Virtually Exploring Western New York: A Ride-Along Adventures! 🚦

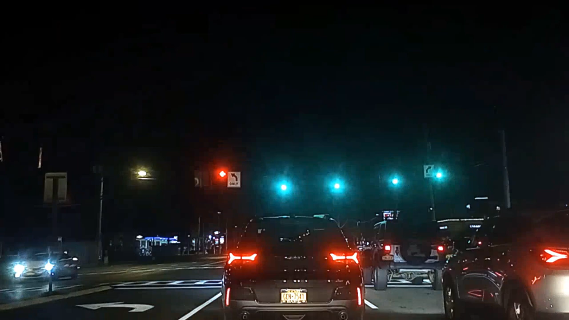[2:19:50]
I think there's a Christmas tree. No, it is gone. Hmm? The Christmas tree shop sign in the... Oh, no, it's still there. Never mind. Okay. I thought they took it out. No, still there. Like I said, that's a custom-made piece. That's the interesting part. And they're going to smash it all to bits, so I'm going to be very unhappy.
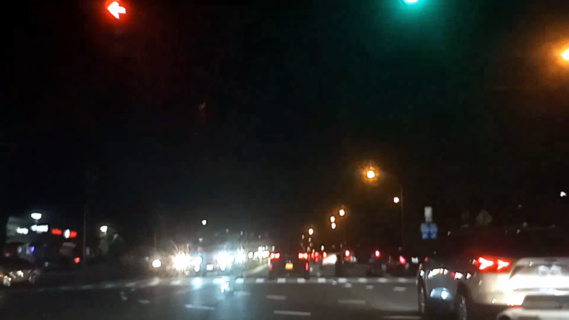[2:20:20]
Well, I'm still unhappy. I didn't get anything at Rite Aid. They still got signage in the old Reddit shop on Nash. Oh, yeah. So annoys the hell out of me. It's like, why are we not recycling these
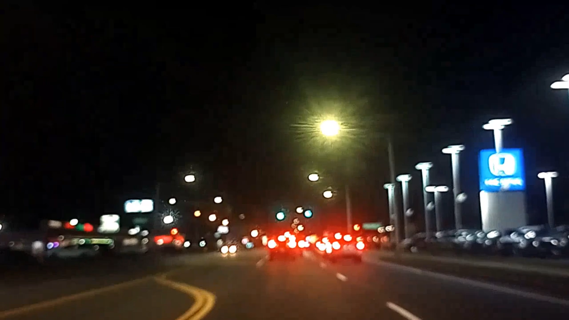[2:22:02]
Okay, so in necessity, my camera does not work at nighttime. I'm just realizing this. goes from blurry to not in like a couple feet. Right. Sorry about that, everybody.